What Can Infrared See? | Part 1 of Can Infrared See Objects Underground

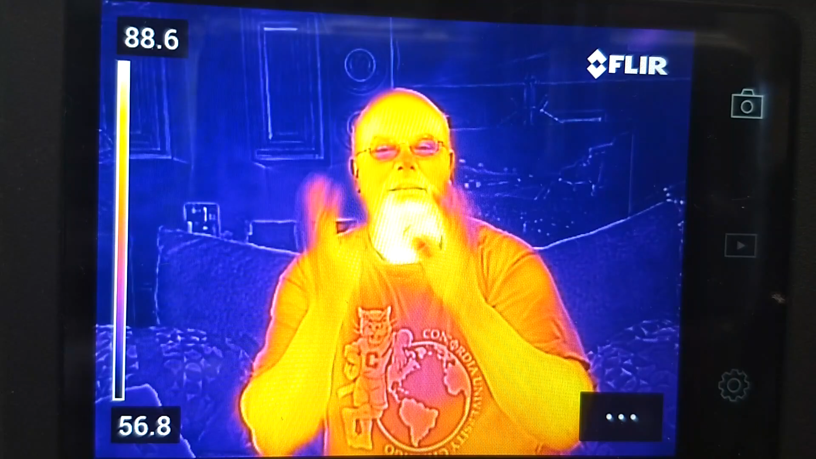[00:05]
we are going to talk about some subjects that I've seen on a lot of social media posts people wanting to know can infrared cameras see into the ground and be able to see things in the ground and today we're going to talk about why
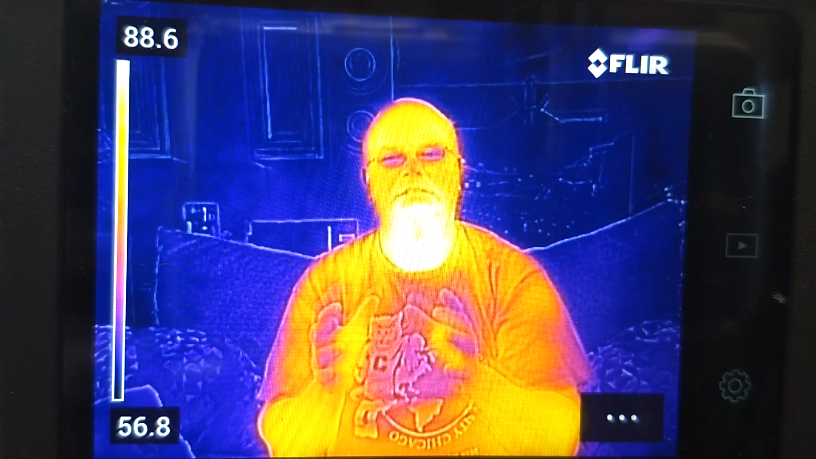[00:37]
see through some objects and not through other objects
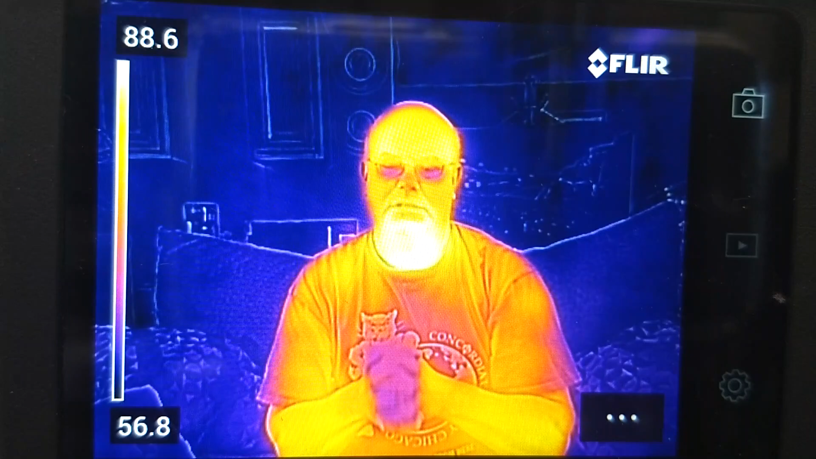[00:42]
most of the time though infrared cameras can only see surface temperatures they cannot see through what are called opaque objects like for
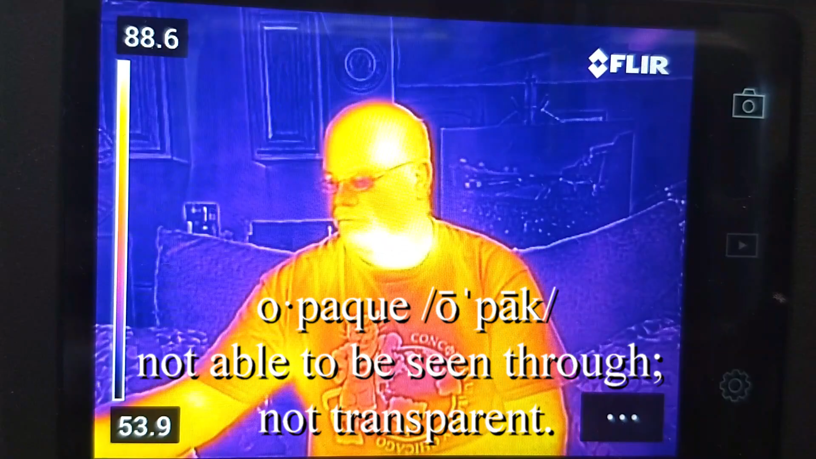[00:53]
example I'm going to hold up this piece of wood
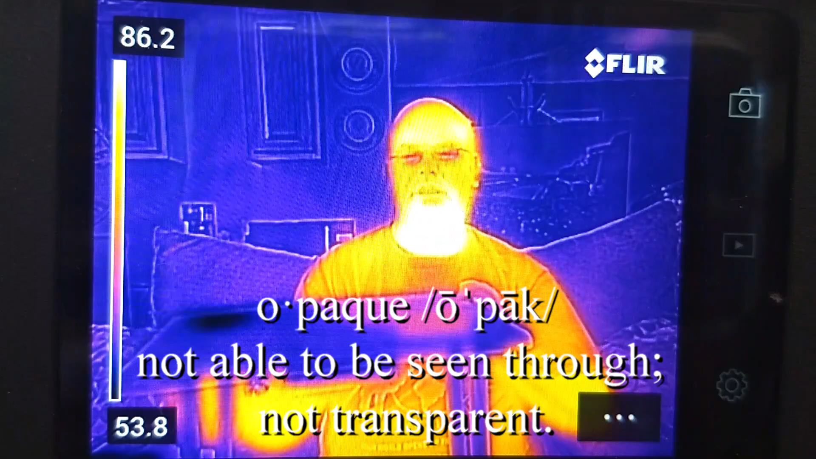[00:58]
and as you can see I can't see through this I can only see the
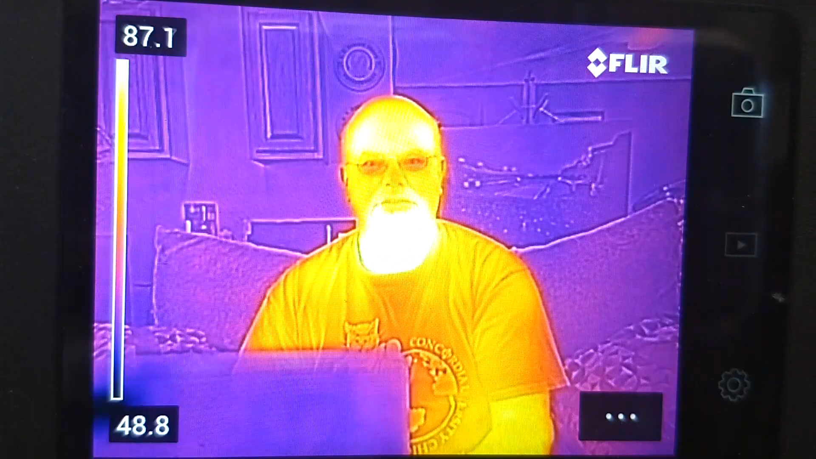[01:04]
surface temperature also there are things like glass that it can't
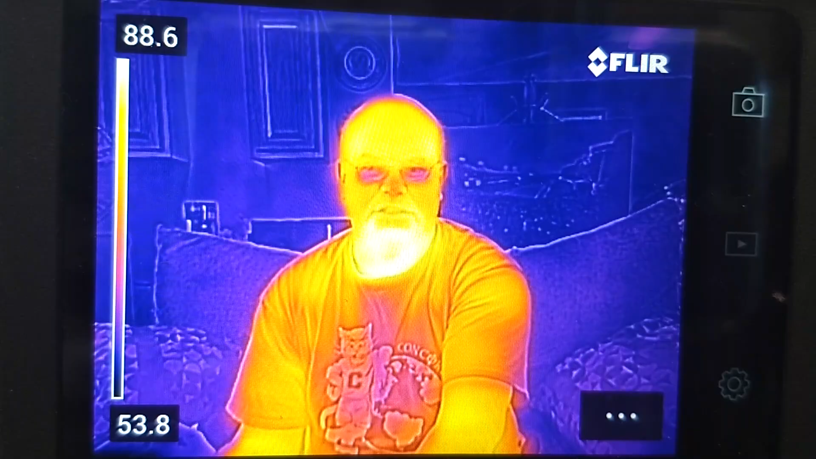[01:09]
see through and other things like plastics like my glasses you can't
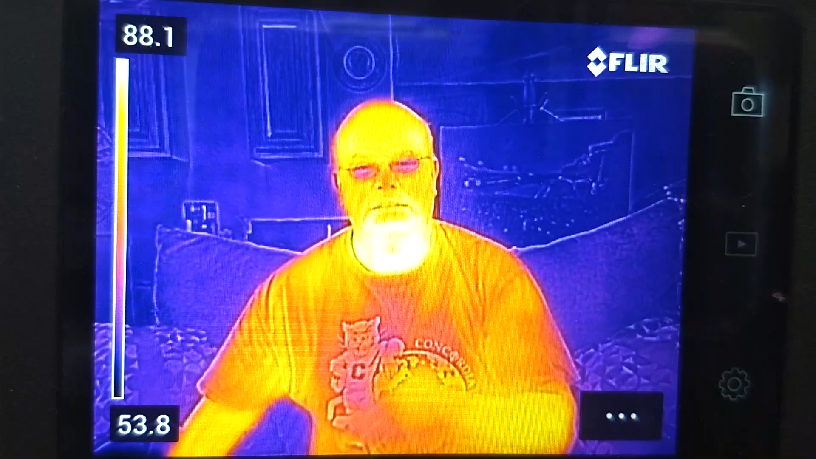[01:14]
see my eyeballs through my glasses but if I take my glasses off now you can actually see
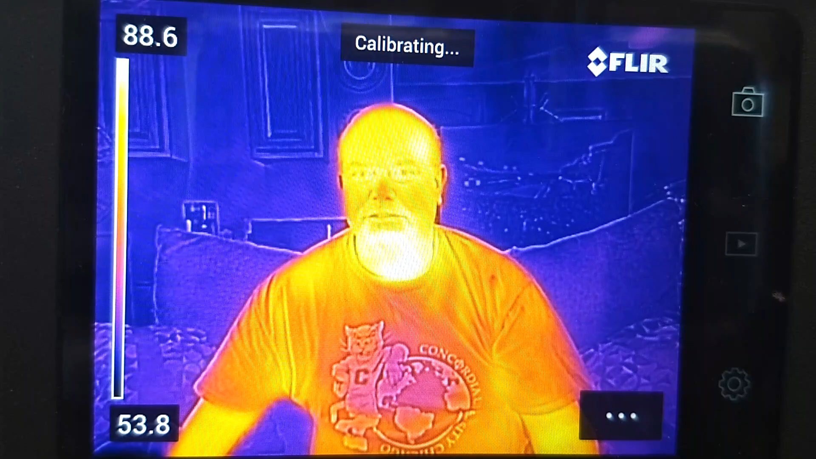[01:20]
my eyeball temperatures other
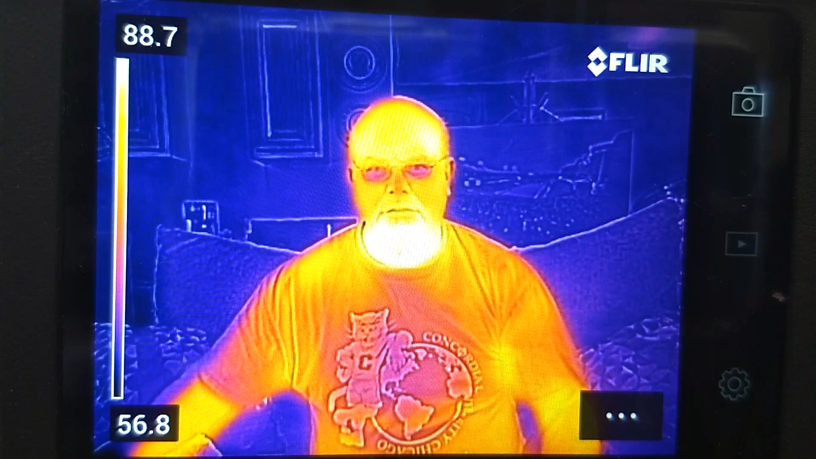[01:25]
things such as thin plastics you can't see
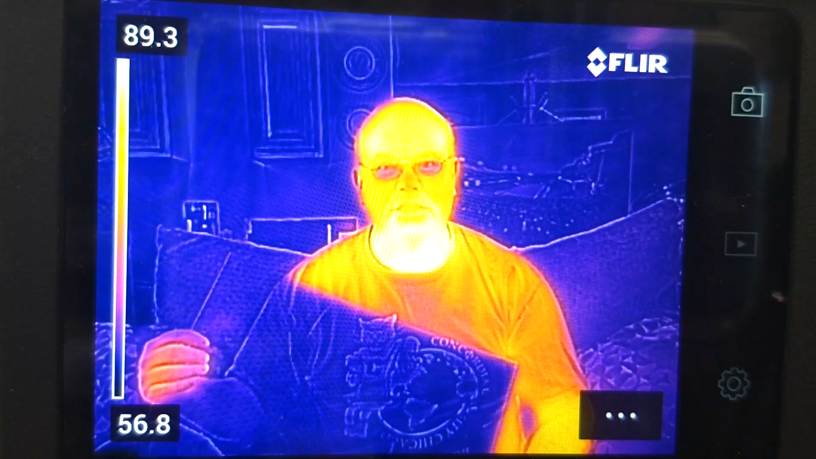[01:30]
through those but even thinner plastics
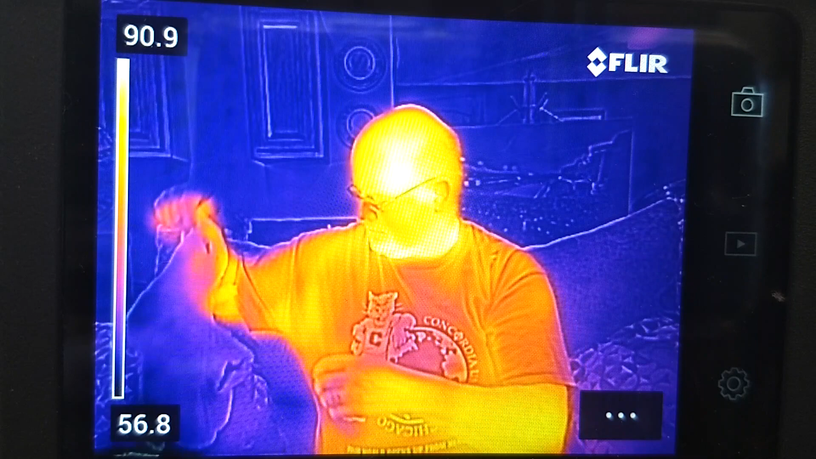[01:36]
such as bags like this Walmart bag and I know I'm not supposed to put
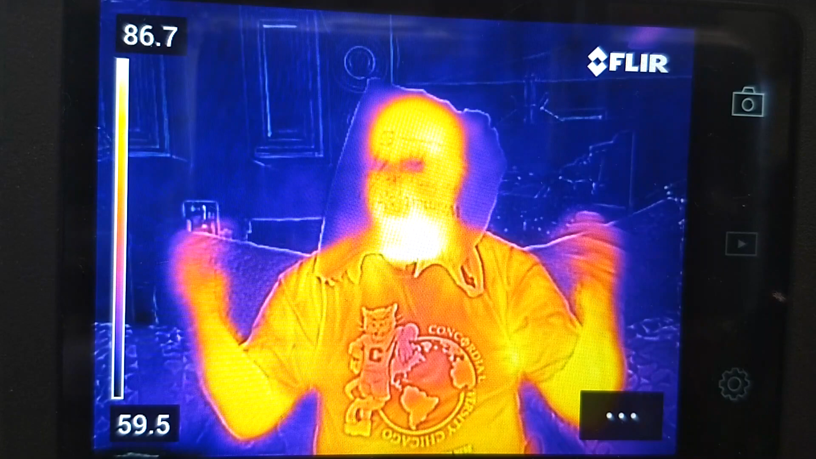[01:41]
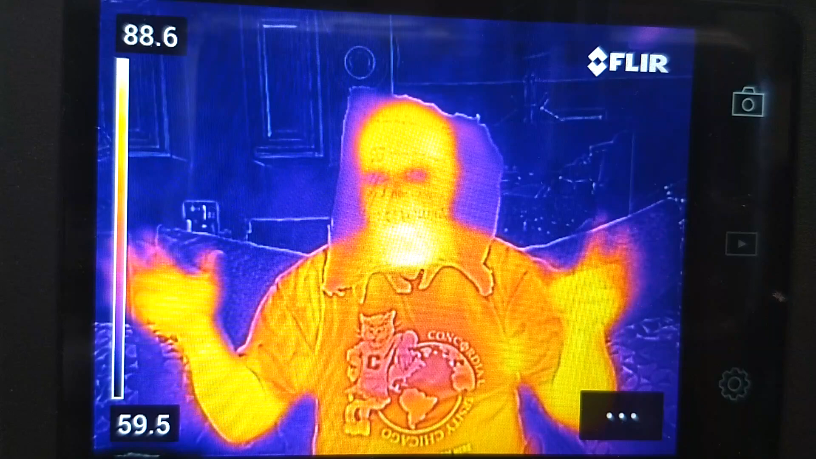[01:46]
plastic on my head but it works for this see you can see through this but other
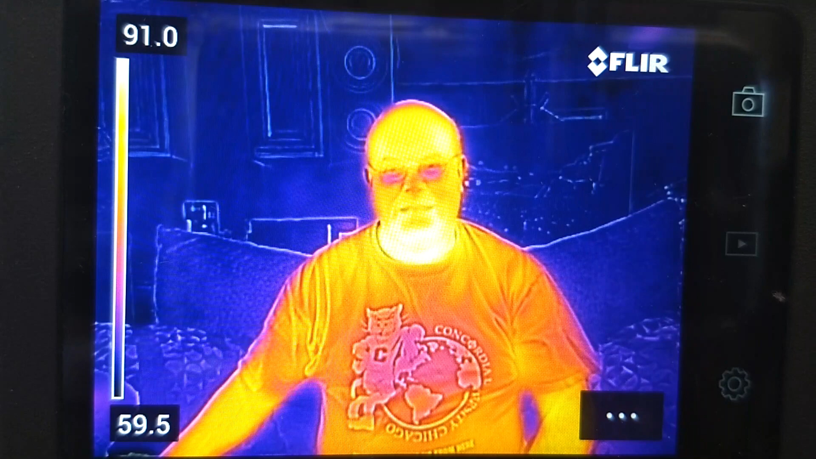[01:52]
plastics you can't and they have to be able to radiate in order to be able to see that
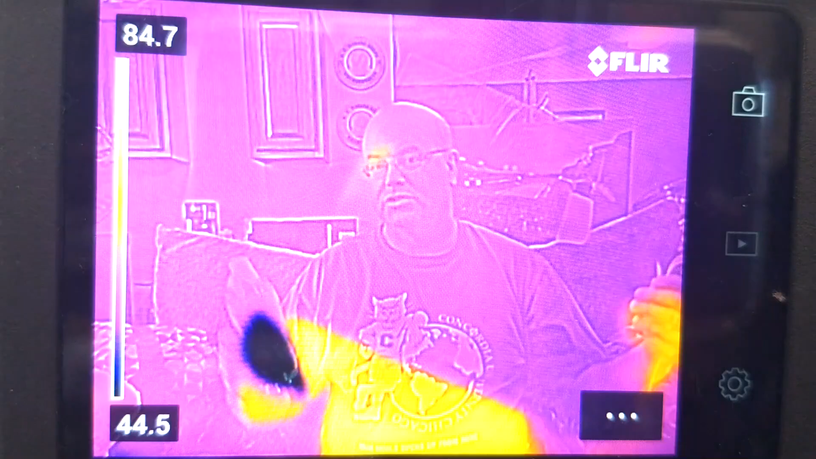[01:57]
so I have a cold glass of water and if I touch that cold glass of water eventually
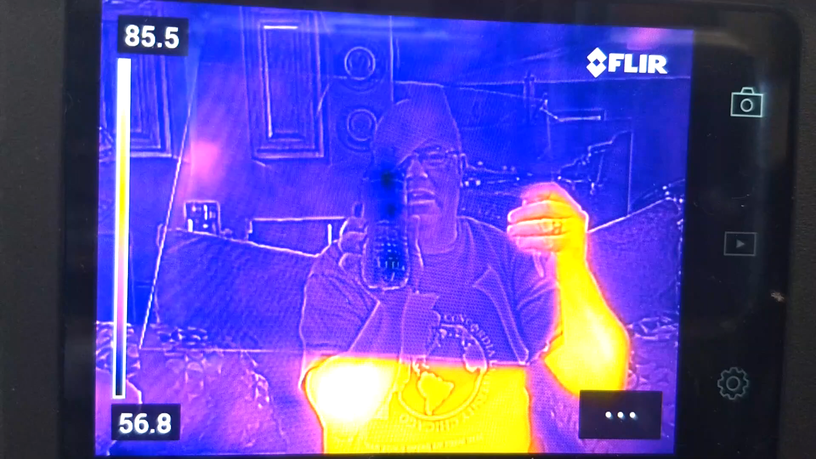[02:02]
it will radiate through this piece of plastic and you should be able to
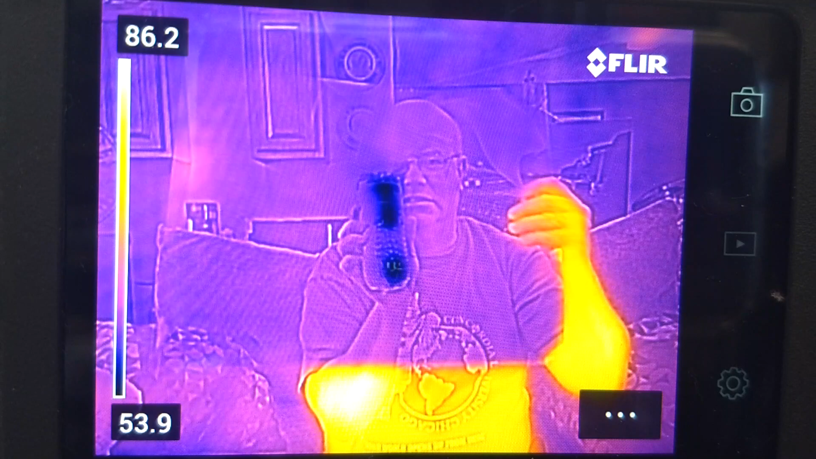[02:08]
see at least where it is at so I just wanted to cover that topic with you today and let you know that infrared a lot of great things that it can do for us but we have to understand what it can do and what it can't it's not like what you see on movies where infrared sees down through buildings and sees the people in the middle of the buildings that is only Hollywood that is not real life so